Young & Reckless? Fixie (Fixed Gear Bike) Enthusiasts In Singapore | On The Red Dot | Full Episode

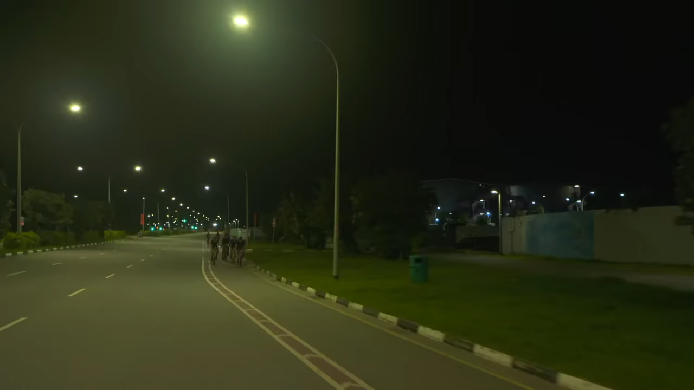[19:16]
It's my first time riding on an on-road cycling lane as vast and endless as this.